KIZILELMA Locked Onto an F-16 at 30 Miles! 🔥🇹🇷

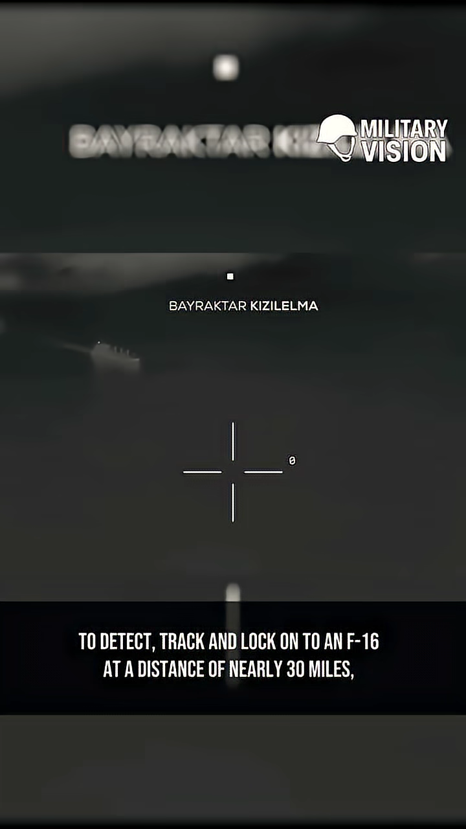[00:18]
track and lock on to an F-16 at a distance of nearly 30 miles, a capability that places it among the world's most sophisticated unmanned fighters.